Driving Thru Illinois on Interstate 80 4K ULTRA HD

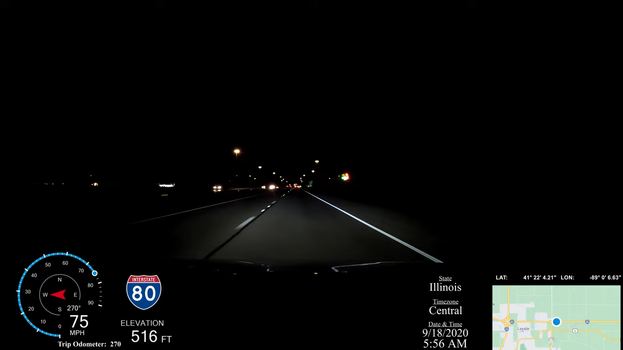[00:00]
Hey, thanks for stopping by and welcome to Adventures with TCS 316. This video is from my dash cam from my recent trip out west to Utah. This is the first video of many from this 9-day trip. The drive actually started in Michigan, but since it was nighttime driving, I'm not going to upload it. In this video, the sun rises around the 5-minute mark.
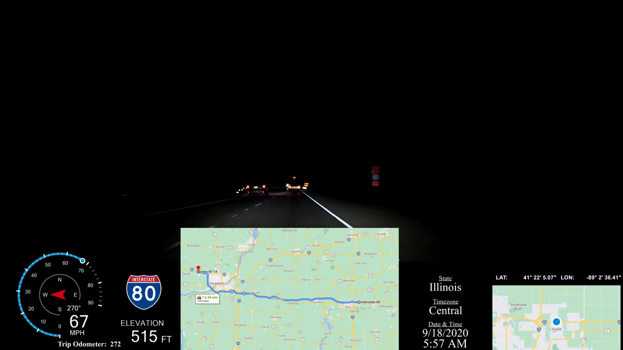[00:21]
There should be a video chapter on the timeline for you if you want to skip ahead. Right now in this video, I am traveling west on I-80 in western Illinois into Iowa and will be stopping at the Iowa 80 truck stop in Walcott, Iowa. There'll be lots of flat land and corn in this video and also some fun facts popping up along the way. Feel free to speed up or slow down the video at your convenience. At 4K resolution, you should be able to get some good detail on the images even if you want to pause the video.